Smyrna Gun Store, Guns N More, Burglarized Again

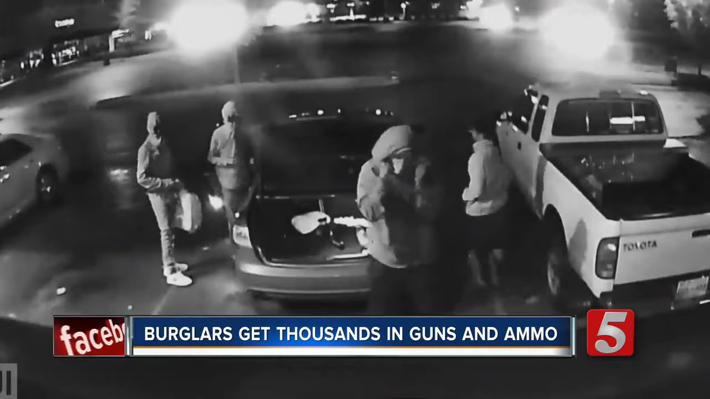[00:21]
Closer. Video from the outside shows the moment of impact when the car smashes into Guns N' Moor in Smyrna.